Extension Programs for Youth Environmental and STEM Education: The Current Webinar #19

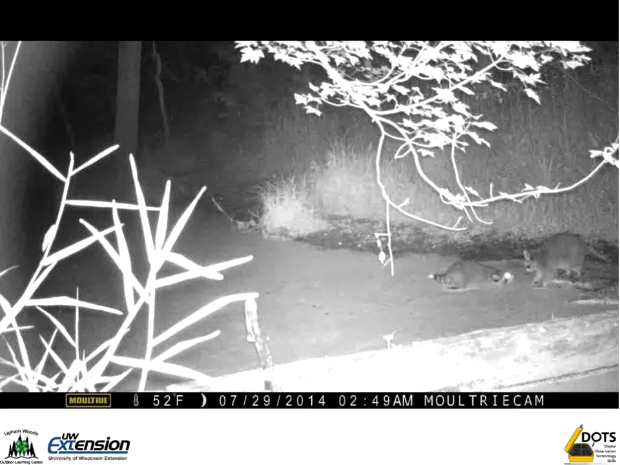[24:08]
And these are all, and here's some raccoons in the river. These are all ways to invite students to wonder a little bit more about what's going on outside.
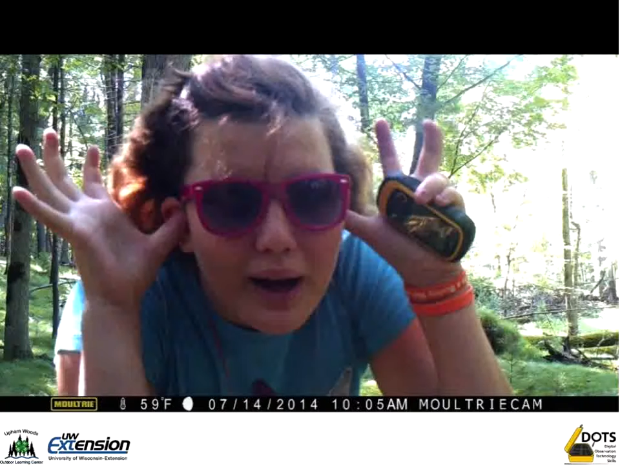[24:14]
And here's an example of that. And I love this slide. This student left us a selfie on our game camera. And I often have to remember, you know, this is who we're trying to reach. And they're really comfortable, students are really comfortable with technology outdoors, and we can meet them where they are.
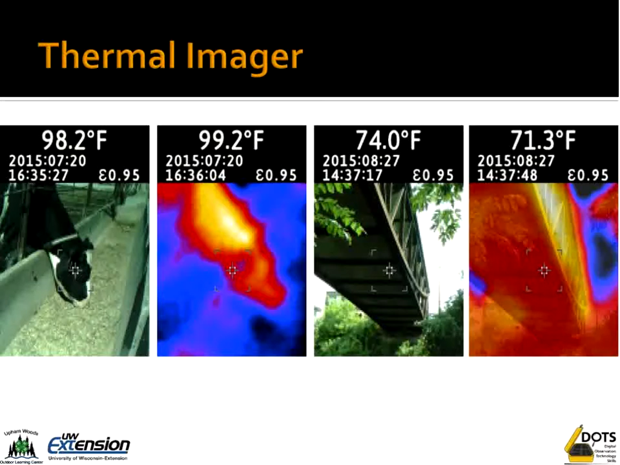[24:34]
Our thermal imager can take, you know, take an outdoor setting and reveal things that would otherwise be unobserved by students, as you can see in these examples.